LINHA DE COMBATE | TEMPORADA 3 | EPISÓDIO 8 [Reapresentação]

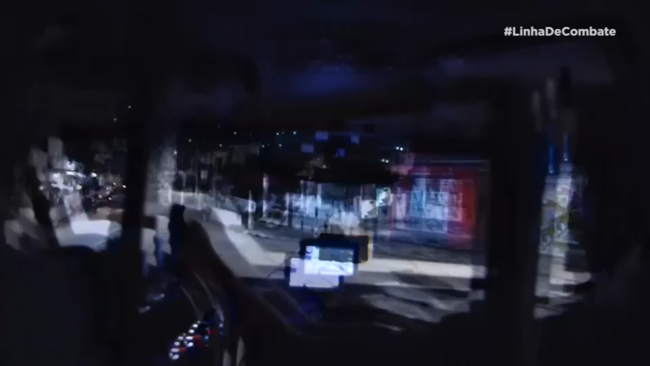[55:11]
A viatura se aproxima de um veículo com as mesmas características.
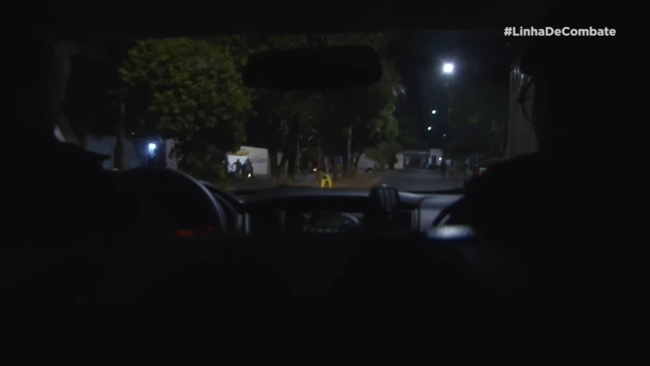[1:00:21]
Mas mesmo na escuridão, os policiais do GER conseguem ver. Direita aí, ó.
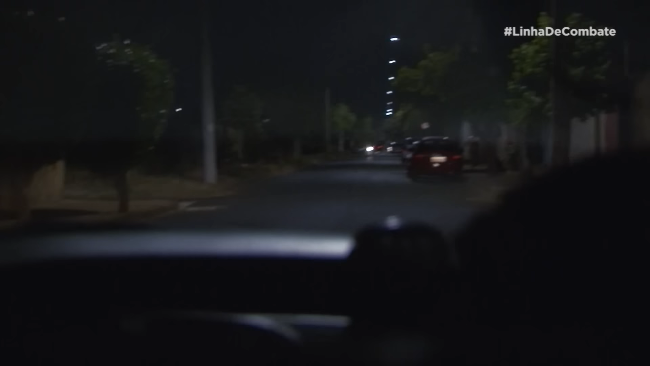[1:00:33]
Aquele moleque lá de novo. É os da esquerda aí, ó. Entrou lá. Onde ele entrou?
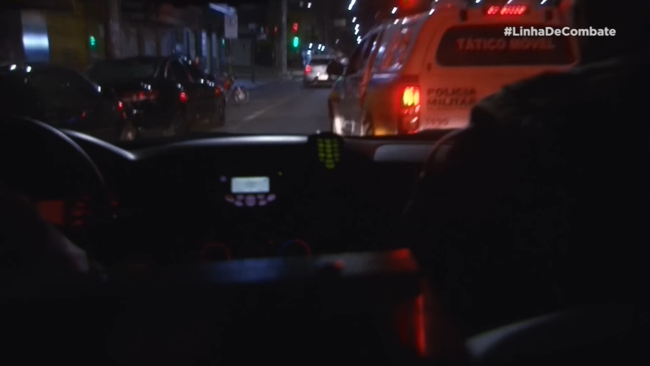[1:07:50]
Tá, acho que aí, ó, veio cair, os indivíduos estão à direita ali, atravessaram a direita. Eu tava olhando aí a